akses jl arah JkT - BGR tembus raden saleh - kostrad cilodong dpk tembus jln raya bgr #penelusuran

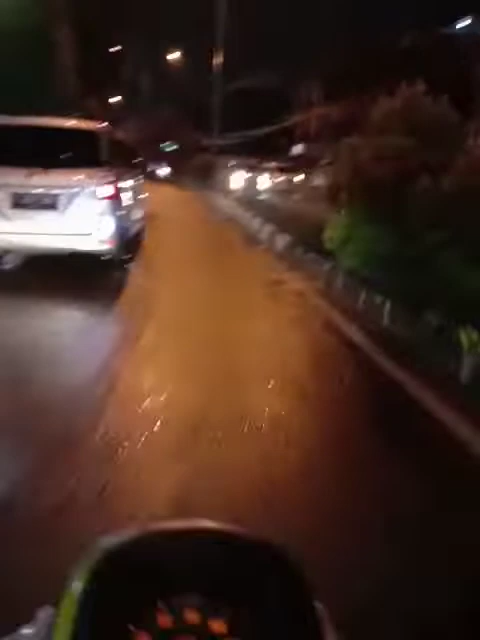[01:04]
Depok, Jawa Barat, Indonesia, terpantau masih ramai lancar di sisi kiri ya. Sementara di sisi kanan dari arah Jakarta Depok terpantau masih ramai lancar juga ya.
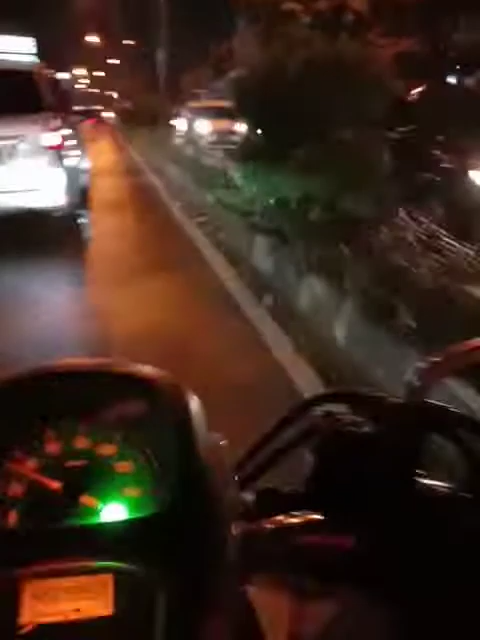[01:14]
Di kanannya tempat di Jalan Raya Kartini ini ya. Nah, nanti kalau mau lewat jalur alternatif khusus kendaraan bermotor roda 2, silakan lewat jalan
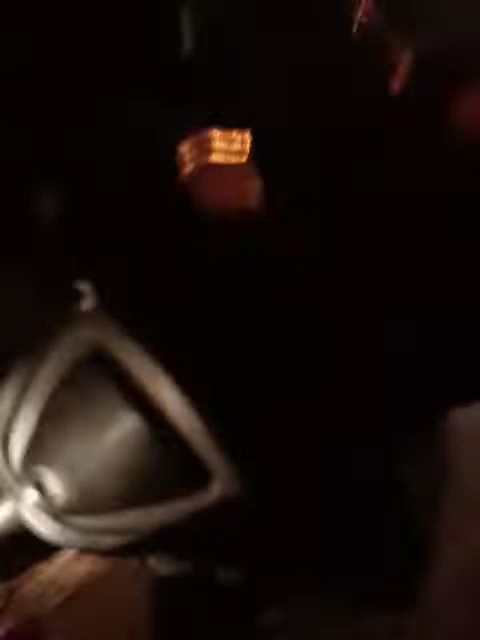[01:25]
Belimbing ya, soalnya dari jalan Belimbing tembusnya ke arah jalan Pemuda ke kiri ya.
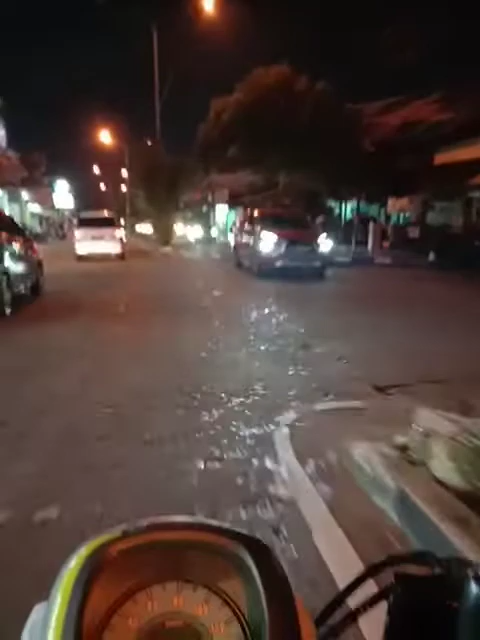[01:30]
Oke, sekarang kita langsung berbelok ke kanan ya saudara ya.
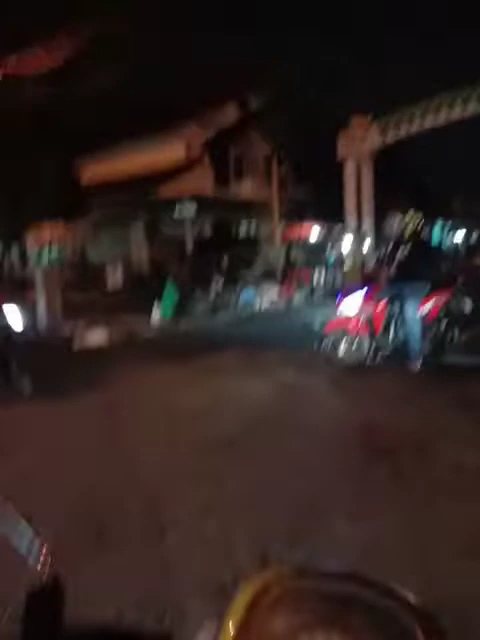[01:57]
sebelah kanan saya ini ada salah satu benda cagar budaya yang tidak beroperasi ya,
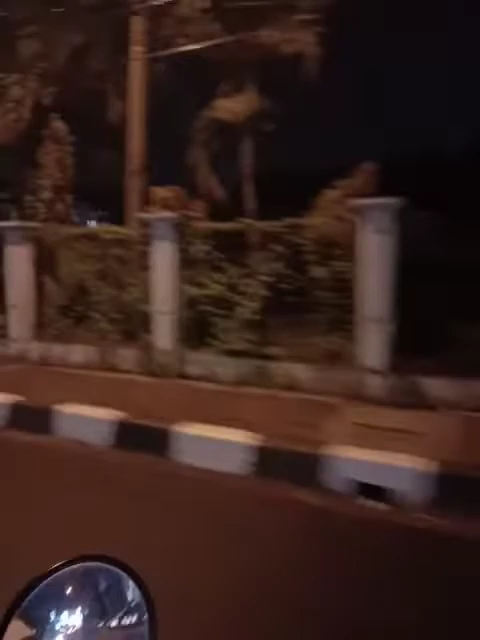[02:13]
namanya Rumah Sakit Harapan Depok. Sampai sekarang tidak beroperasi sampai saat ini ya,
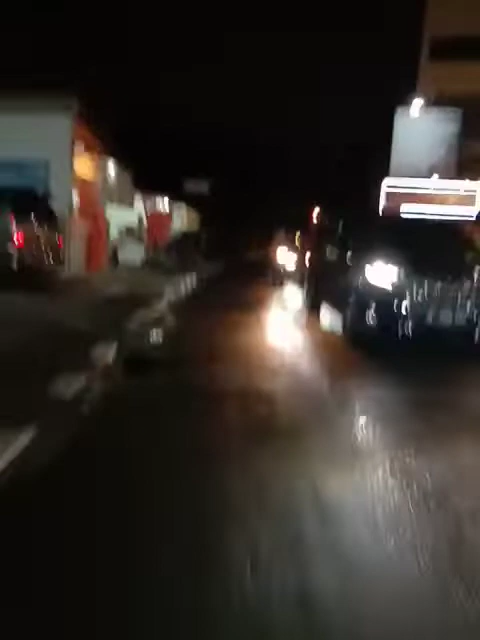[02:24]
dan juga termasuk cagar budaya loh sebenarnya, nggak tahu kenapa. Oke, kita mau mingguan bersama saya Hans Abbas tentunya ya.
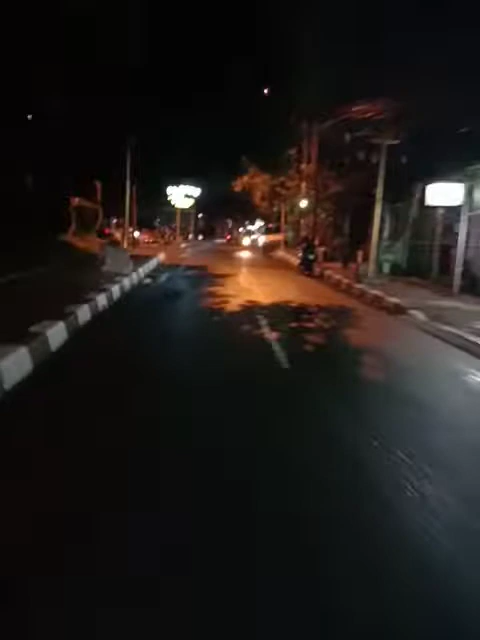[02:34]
Dan di sebelah kiri saya ini adalah Resto Bajawa Flores Nusa Tenggara Timur ya namanya,
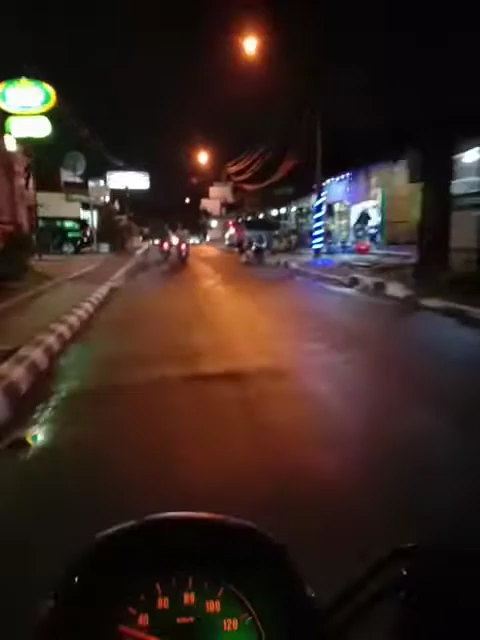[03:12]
Oke, kita lewat tadi itu ada orang-orang baru aja selesai ibadah di hari Minggu ini ya. Wow, keren banget ya.
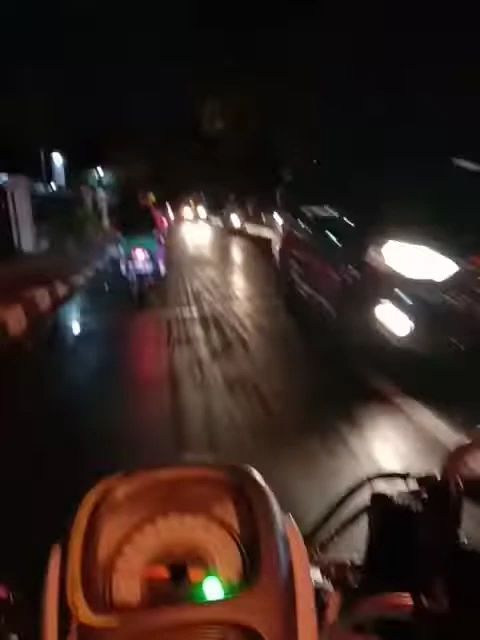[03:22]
Oke, di sebelah kiri ini ada gedung pertemuan Immanuel kalau nggak salah ya. Oke, baik saudara, saat ini saya masih di Jalan Pemuda Depok, Jawa Barat, Indonesia.
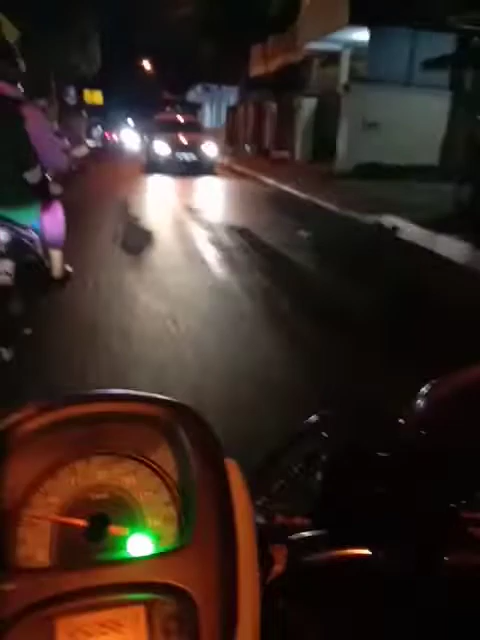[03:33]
Di sebelah kanan saya ini adalah
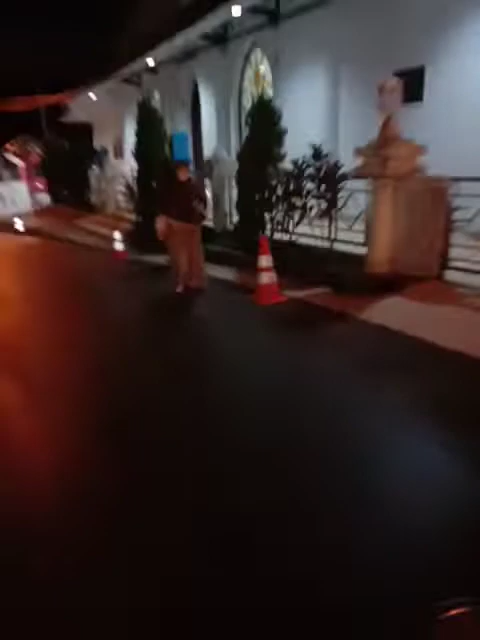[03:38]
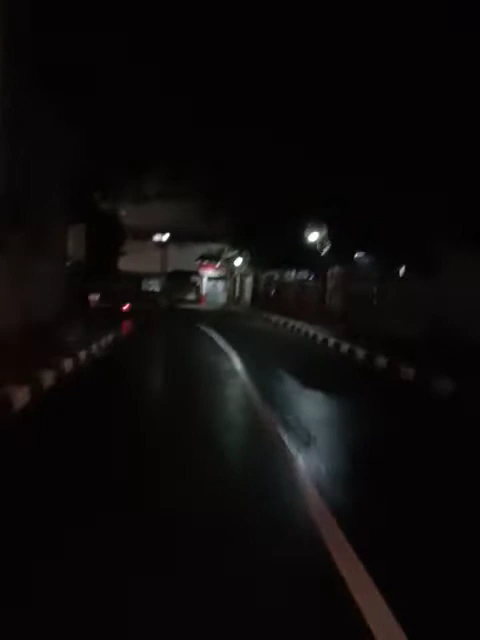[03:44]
gedung gereja GPIB Immanuel Depok, Jawa Barat, Indonesia, yang paling bersejarah itu ya, dari cagar budayanya. Dan di sebelah kiri ada sekolah SMA Kasih, dan di sisi kanan ada sekolah Cornelis Castellin ya saudara ya. Ini nih tempat peninggalan beratusan tahun yang lalu Injil masuk ke kota Depok, Jawa Barat, Indonesia ya. Waktu itu hingga sekarang jalani transformasi yang sangat berbeda ya, dari zaman ke zaman ya.
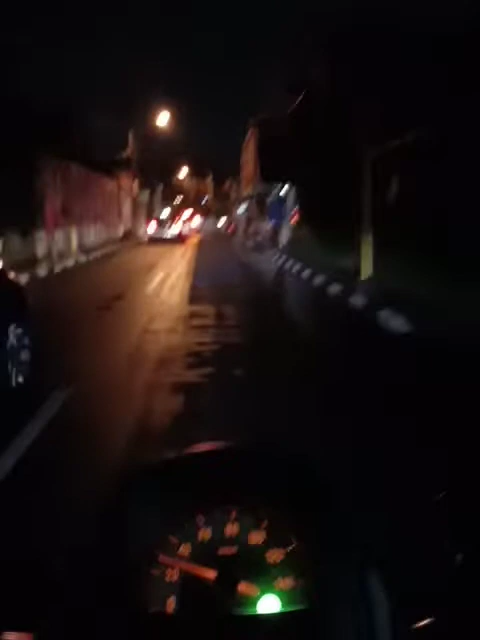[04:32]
Ini kalau ke negara Marunda Depok, kita langsung ke kanan ke arah Depok dua Jati Jajar ya. Nah, ini yang mobil dari arah Jakarta masuk ke kota Depok.
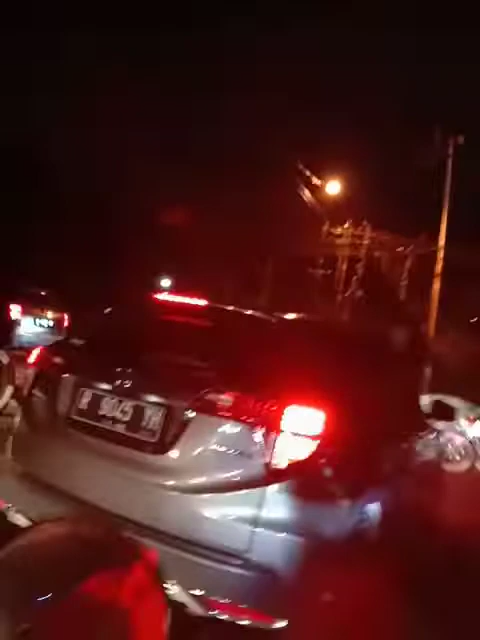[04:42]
Nah, ini kalau mau tembus ke Bogor kota maupun kabupaten juga bisa loh.